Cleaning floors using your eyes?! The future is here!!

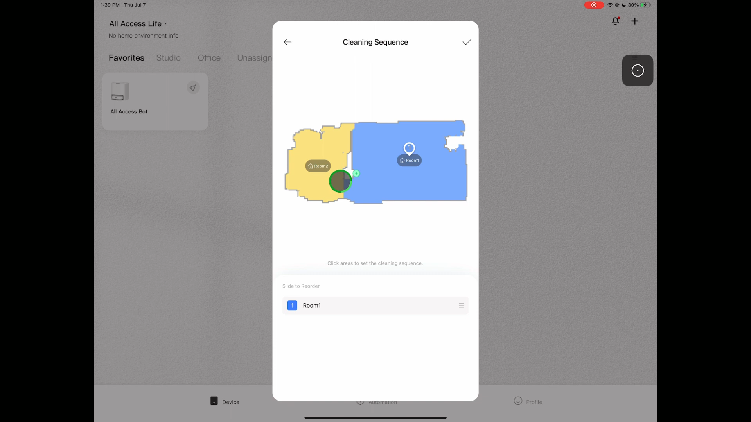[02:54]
Lastly, you can also clean by selecting a zone, and adjusting the zone accordingly.
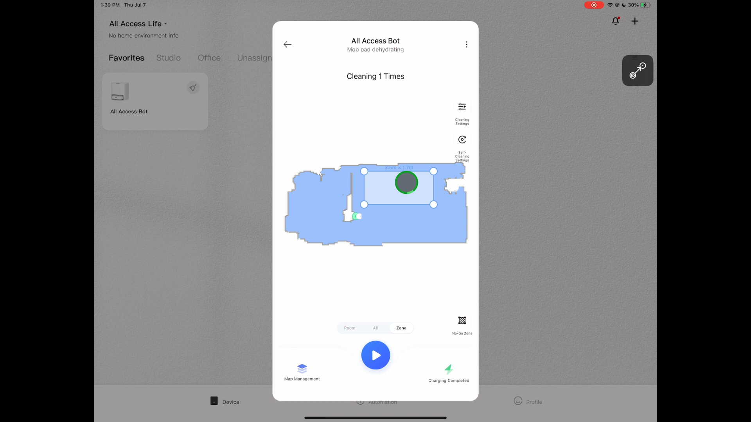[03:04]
Once all settings are selected, press play and watch the robot do the magic.